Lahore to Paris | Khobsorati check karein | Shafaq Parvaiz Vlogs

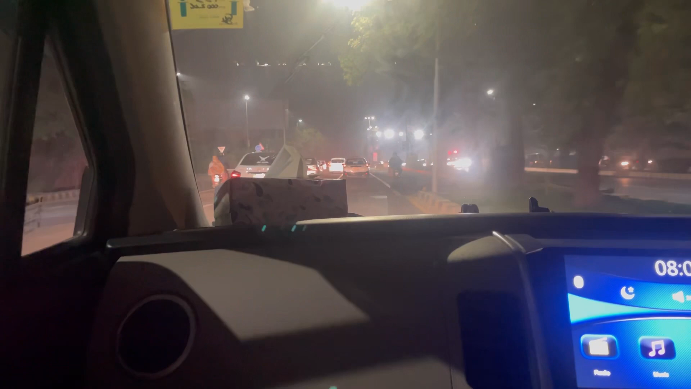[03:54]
उस वाली लेन में रखना, उधर वाली लेन में ही रख, कोशिश कर।
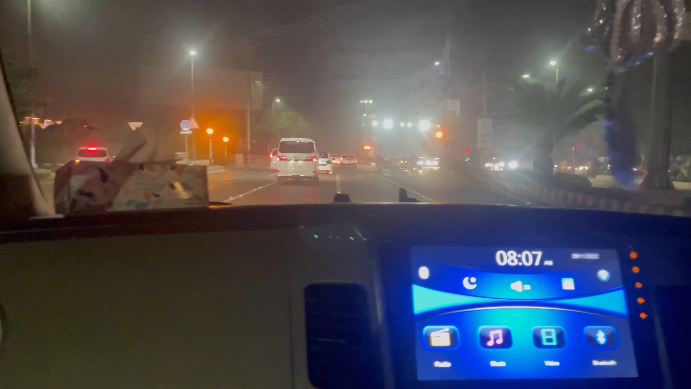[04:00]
हाँ ये मॉस्क आ गई, यहाँ से लेफ्ट लेना है। हाँ लेफ्ट लेना है। बहुत गलत गई है तो पीछे वाले ने सर पटक लिया होगा, बेशक डैशबोर्ड में मार लिया उसे।
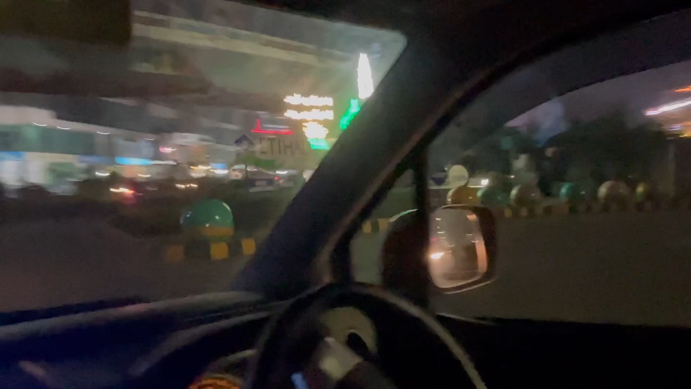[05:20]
उन्होंने बना दी है, मैं कहती हूँ लाहौर की रोड्स बना दी है, देखे एक व्यू से लगता है कि आप ना पाकिस्तान में नहीं हो।
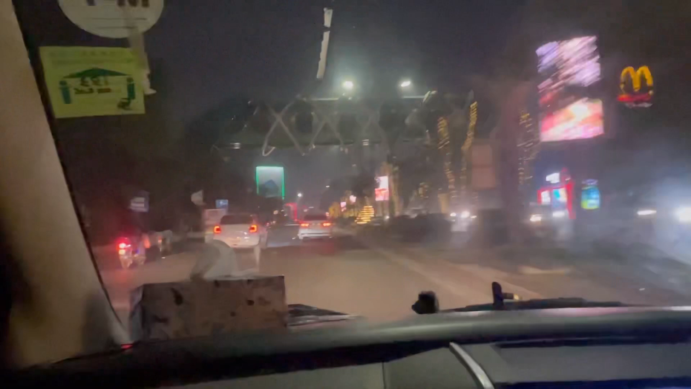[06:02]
इसके अंडरपास पे जो इन्होंने आर्किटेक्चर कर दी है ना, दैट इज वे ब्यूटीफुल देन इस्लामाबाद। इस्लामाबाद में नेचुरल ब्यूटी है, लेकिन ये कचरा नहीं नजर आता है।
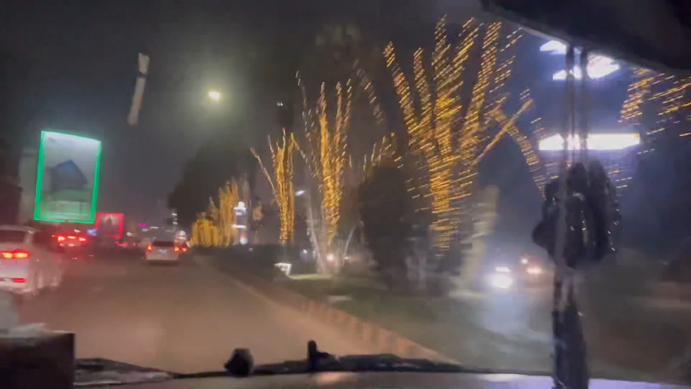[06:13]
हाँ लेकिन अब ये देखिए, ये जो खूबसूरती इन्होंने लगाई हुई है यार, ये तो पेरिस आ गए हम।
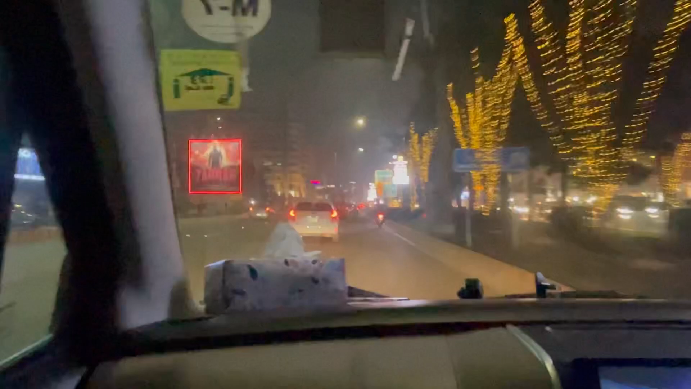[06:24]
कैनाल रोड पे नहीं है, कैनाल रोड का व्यू और ही खूबसूरत है, बनारस कराची वाले।